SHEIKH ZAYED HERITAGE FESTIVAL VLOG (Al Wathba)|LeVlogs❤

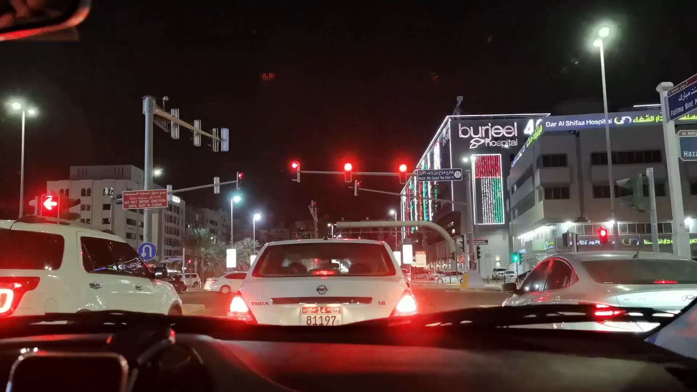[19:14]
So, ayan guys, naibadba na namin yung ano, yung friend ko ngayon. Nandito na tayo sa my Borgil Hospital. Ayan, dire-diretso na to ng bahay.